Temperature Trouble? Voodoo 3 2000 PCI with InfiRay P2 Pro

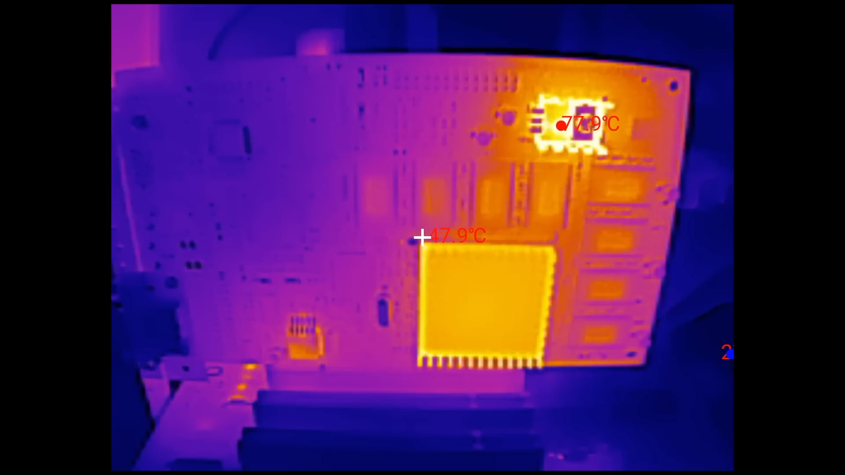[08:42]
We have managed to reduce the temperature of the voltage regulator by 20 degrees, but this won't be the only improvement we will make to this card. I am looking forward to the next videos because we will try to reduce the heat output of the main graphics chip.
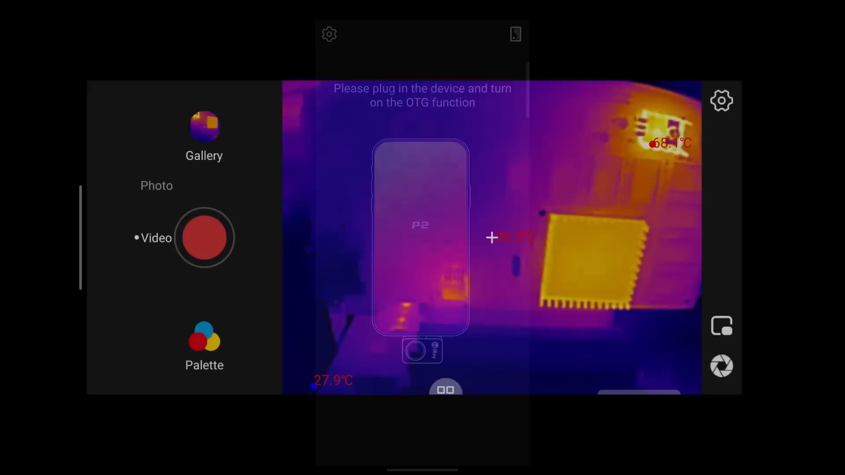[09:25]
You can select between different color palettes from black and white to all kinds of color graded temperature maps.
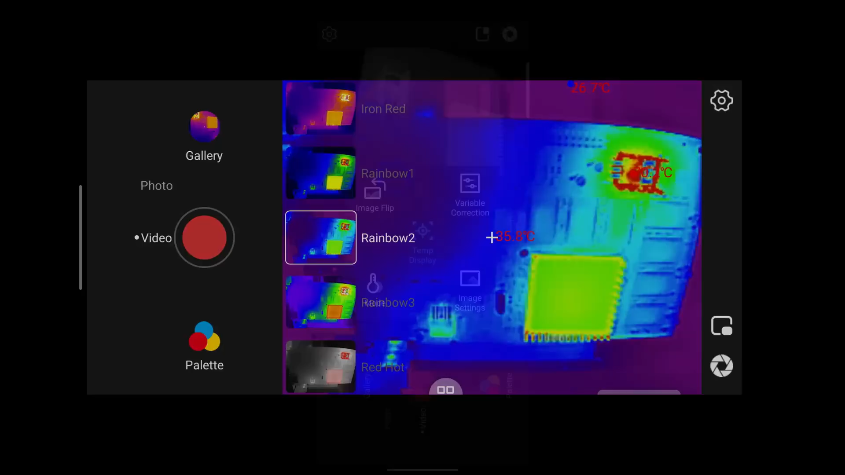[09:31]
The application has a variety of profiles for different materials. Selecting the correct profile may help the camera predict the temperature more accurately.
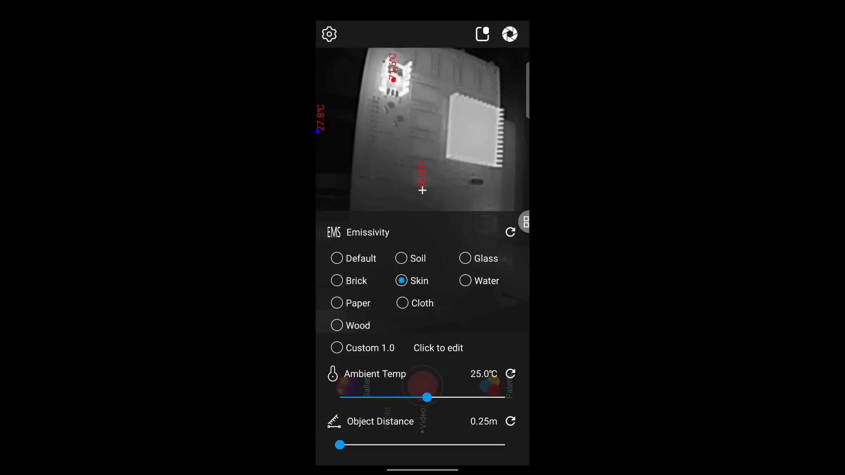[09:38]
I haven't tested this myself, but it does look like a nice feature. You can also specify the distance of objects you are recording.
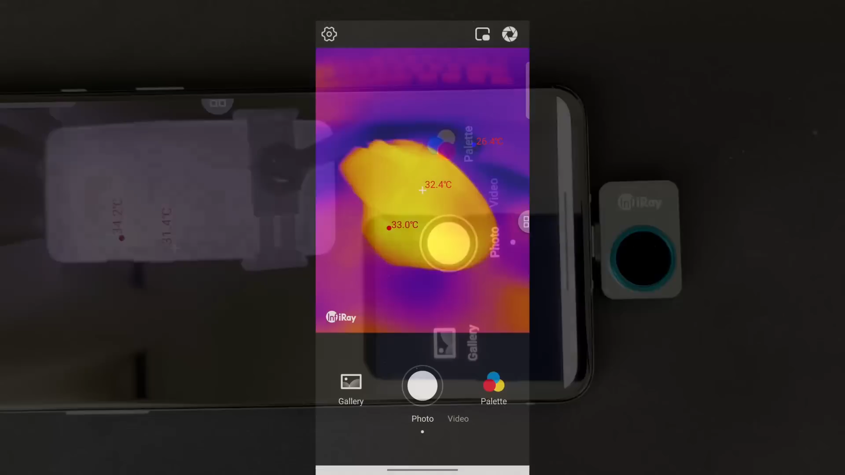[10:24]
On screen: spot 32.4°C, max 33.0°C
The second feature, or better an option, is that you can disable the watermark. This is not possible on the FLIR 1 Pro.